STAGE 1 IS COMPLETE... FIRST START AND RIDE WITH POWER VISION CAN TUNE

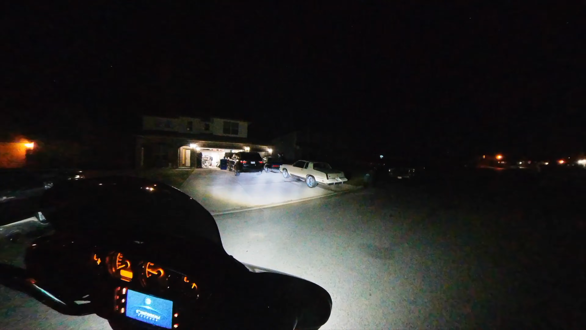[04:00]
A little bit of a night ride. Play with some different sounds, etc.
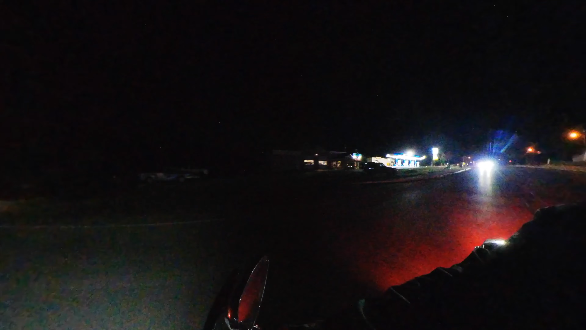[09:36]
Like, fuck is you hitting a turn signal for? First they turned all stupid into the lane. Now I say in fucking nighttime, I don't know if this shit be any better. I'm not gonna say I'm at any more risk. Visibility is, I won't say worse,
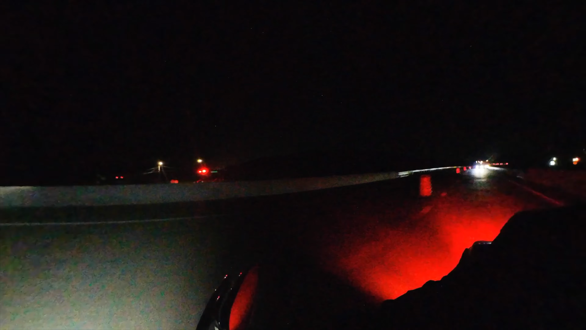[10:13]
You never know. Like I said, motherfuckers don't be paying attention, bro. They do not be paying attention. That's that intersection I was telling y'all about the other day that I ain't really too much careful,